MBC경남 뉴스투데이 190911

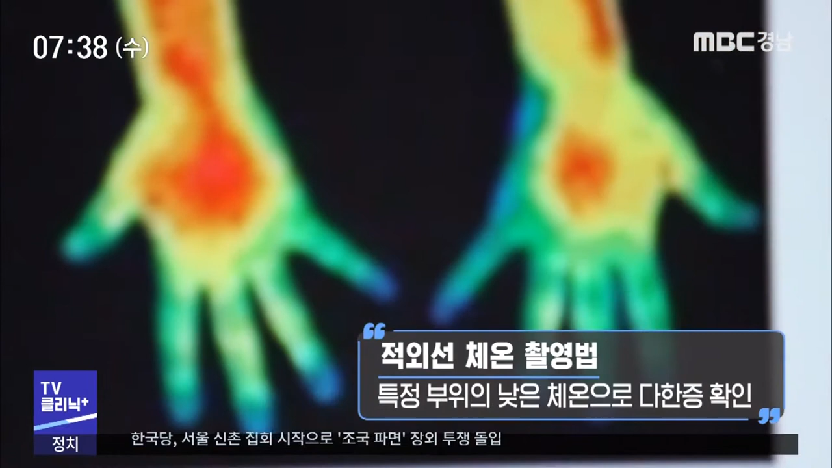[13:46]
적외선 체온 촬영법을 사용하여 특정 부위의 체온이 떨어져 있는 것으로 다한증을 확인하기도 하지만 본인의 불편감이 가장 중요한 진단의 기준이 됩니다.
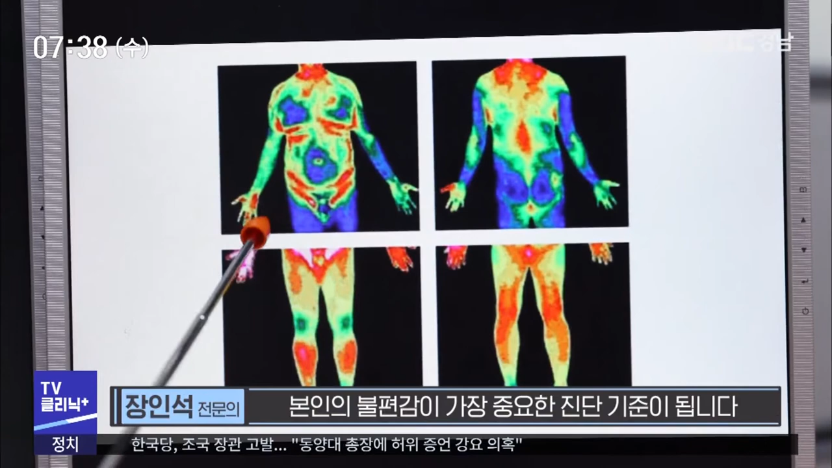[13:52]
다한증을 치료하기 전에 땀 흘림이 유발되는 다른 질환이 있는지 찾아보는 것이 필요합니다.